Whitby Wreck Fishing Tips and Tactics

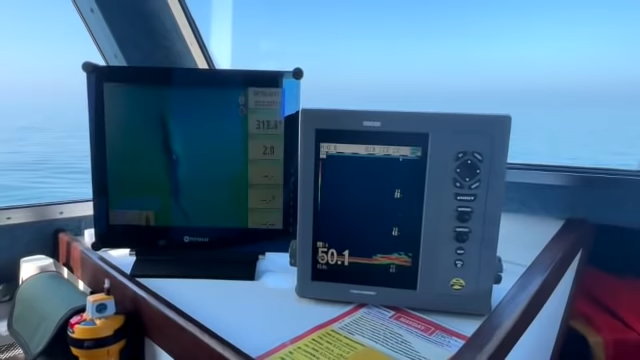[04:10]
I'm just going to take it out of gear so the boat will start to slow down now. So the colours, the red is solid mass. That's solid. And the other shades are less dense.
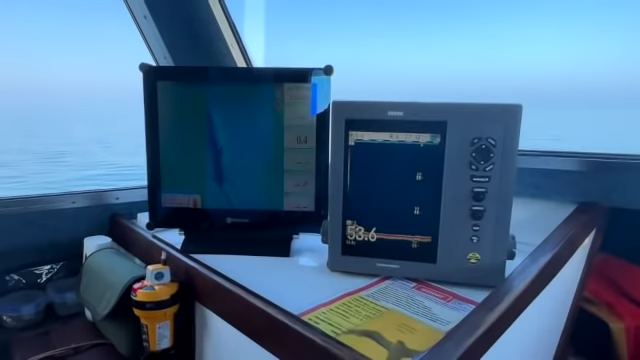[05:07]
So ideally, what I would do to set up a drift when we're fishing as normal, is I will go past the wreck, stop the boat, let it turn, and then drift back over the wreck. Which it's just going to start to do now. When we approach the wreck, like now, the anglers on board will hear me say, we're either we're coming onto the wreck or we're just marking the wreck.
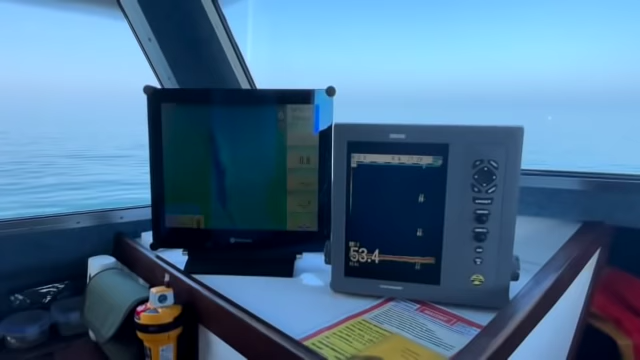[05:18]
When I say we're just marking the wreck, that means it's time to get proper control of your gear, because you're going to be going through some structure. You can see the boat is going to start to come back down. I didn't set the drift properly, because I'm trying to hold the camera with one hand and navigate the boat with the other, which isn't the easiest to do. But as you can see now, we're in and amongst the wreck, so everybody will be down and fishing. And you literally, we drift through the wreck.
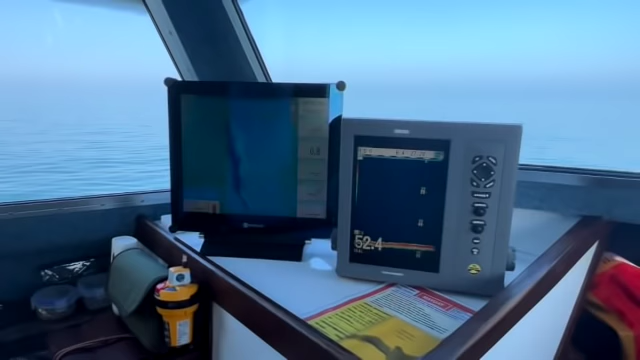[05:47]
Once everybody's through, it'll be wind up. So everybody then winds up, I'll go and reset the drift, and we'll cover a different area.